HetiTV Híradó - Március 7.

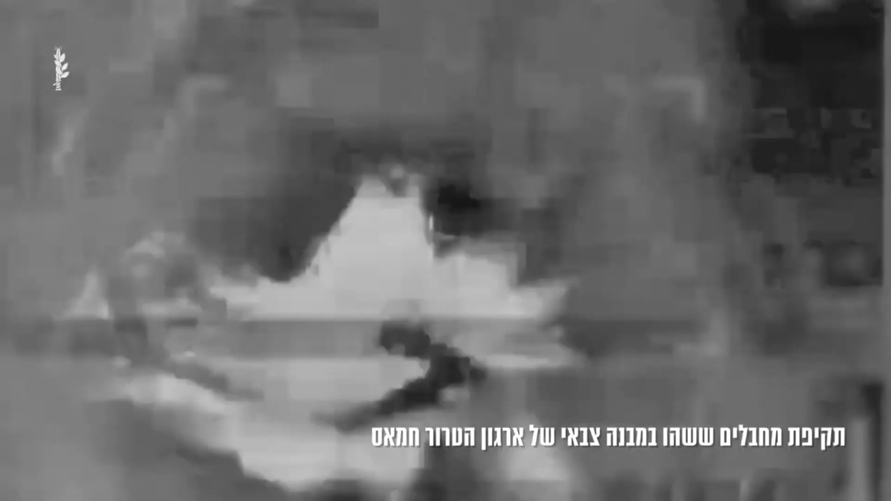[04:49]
köztük olyanokat, akik részt vettek az október 7-ei támadásban is,
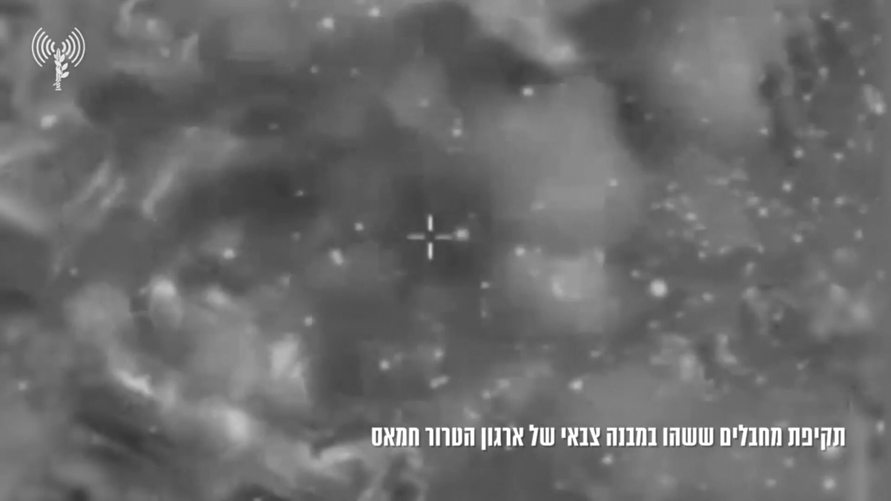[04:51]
jelentette az izraeli védelmi erők a reggeli tájékoztatóján. Az Észak-gázai Beidhanumban egy vadászgép célbe vett egy épületet, ahová a Hamas két operatívját látták bemenekülni.
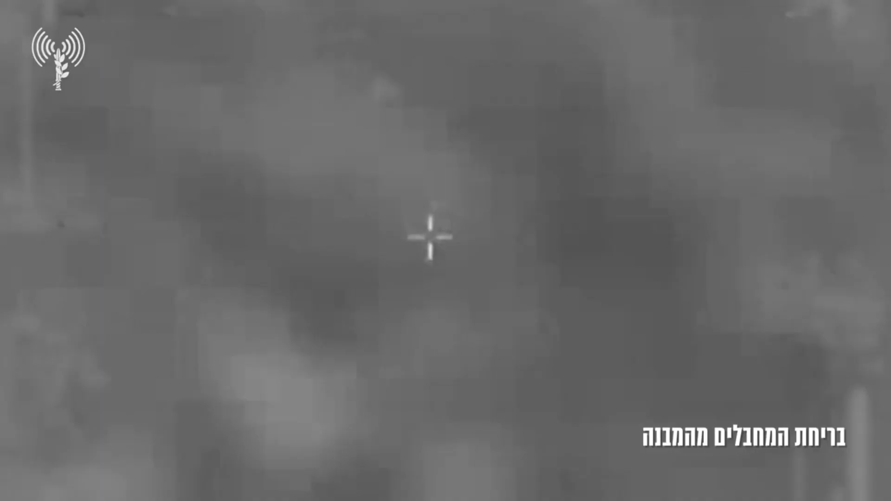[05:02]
A vadászgépek szintén csapást mértek két terroristára, akik részt vettek az október 7-én végrehajtott mészszállásban.
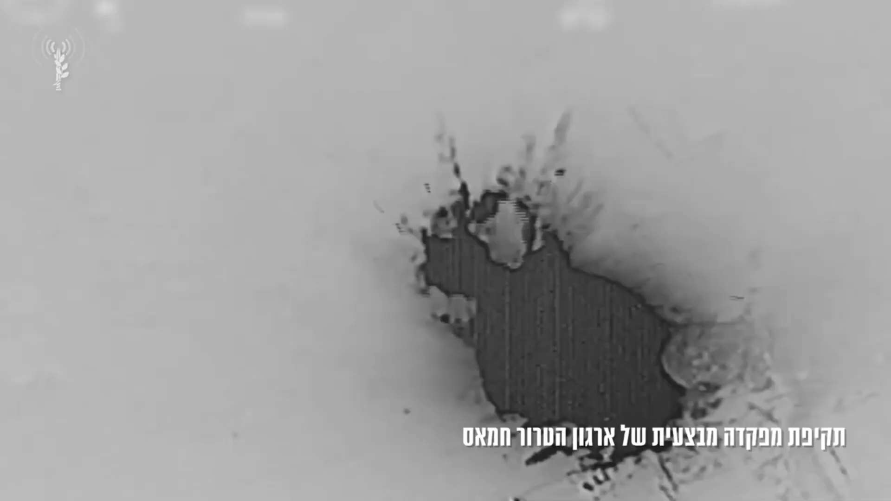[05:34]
Légicsapást hajtottak végre egy olyan helyszín ellen is, ahonnan terroristák rakétákkal lőttek a Nahal csapatait Gázában. A hadsereg szerint a támadást követő másodlagos robbanások arra utalnak, hogy rakétákat tároltak ott.